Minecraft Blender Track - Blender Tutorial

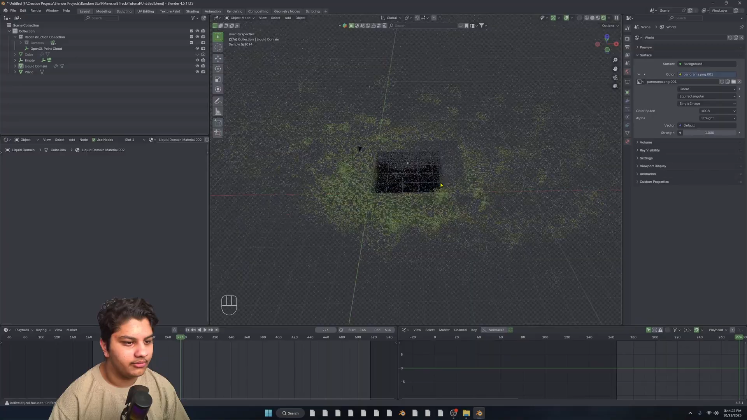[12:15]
Panorama.png. That should be fine. Um, let's also hide this point cloud. We don't need that anymore.